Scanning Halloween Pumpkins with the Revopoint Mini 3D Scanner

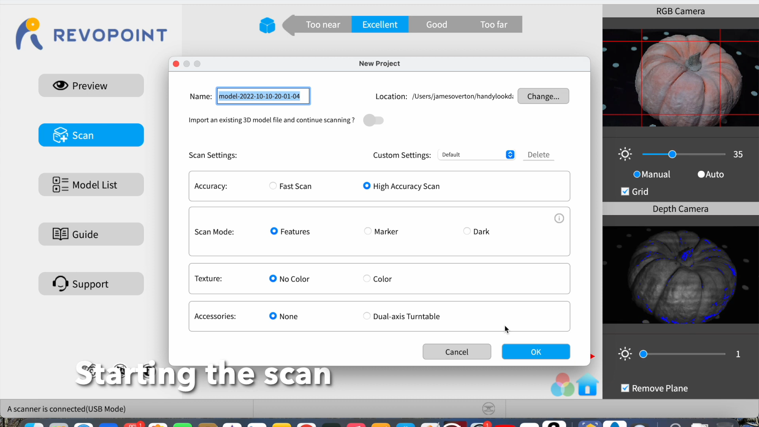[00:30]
This is Revo scan and we're just starting the scan high accuracy feature mode
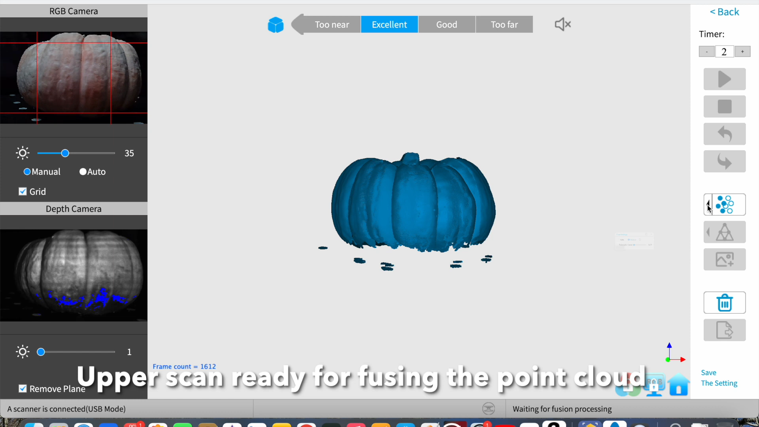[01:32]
Just fusing the point cloud using maximum settings for this and once that's done